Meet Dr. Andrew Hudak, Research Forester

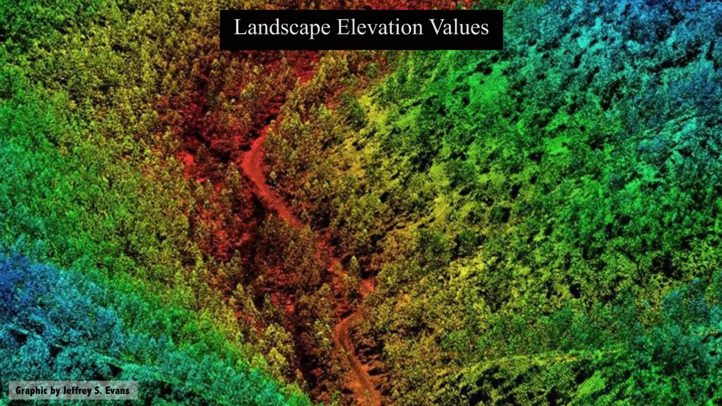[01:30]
This is what we use to map fuels in this landscape.